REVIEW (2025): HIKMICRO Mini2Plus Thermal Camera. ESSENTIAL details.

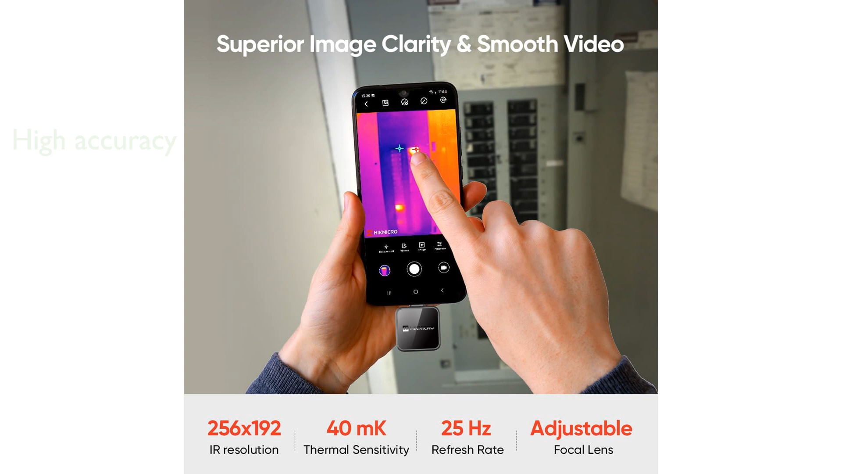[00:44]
with an accuracy discrepancy within just plus or minus 2%. Designed with a battery-free low-consumption feature, it operates for hours without draining your device's battery,
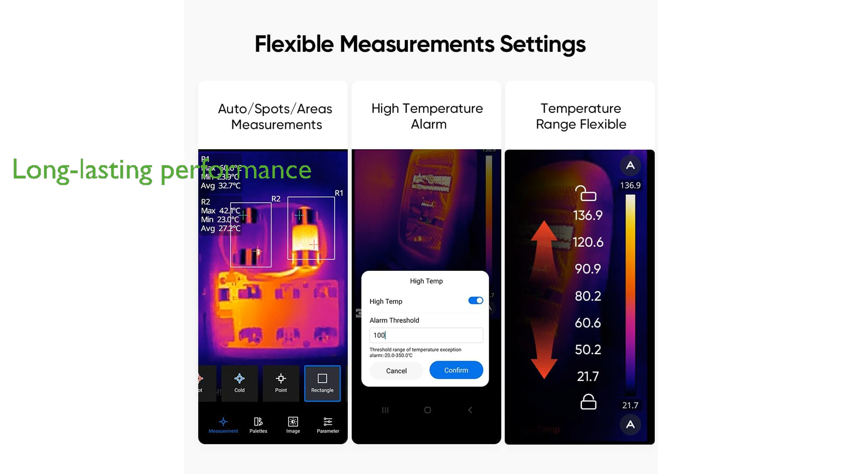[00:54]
ensuring long-lasting performance. Weighing only 0.85 ounces,
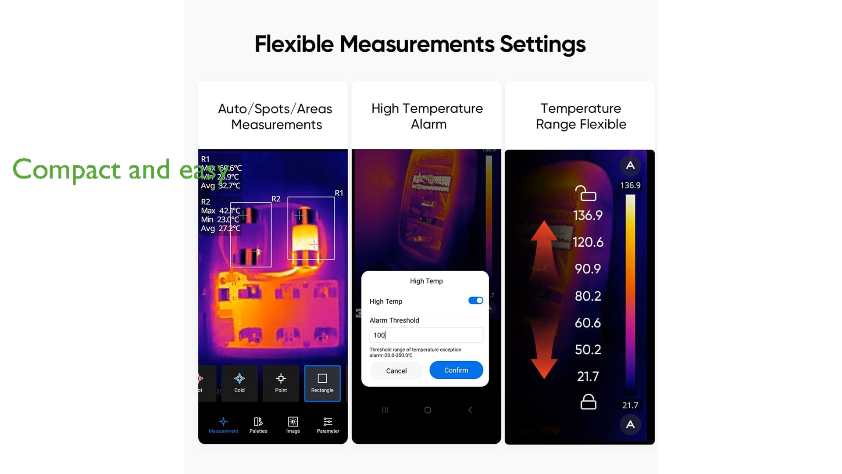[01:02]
this compact and lightweight thermal camera is easy to use with its plug-and-play design, autorotation function, and included accessories like an extension cable and storage bag. So, we'll see you next time.